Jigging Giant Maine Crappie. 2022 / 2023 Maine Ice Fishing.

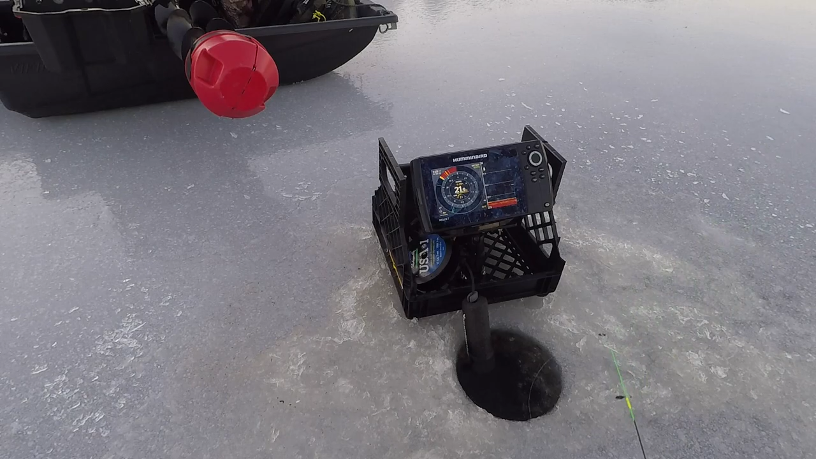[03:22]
oh suspended mark suspended mark that's got to be a crappie nice suspended mark yeah he's coming up nice suspended mark oh he's going right down the bottom wow that's weird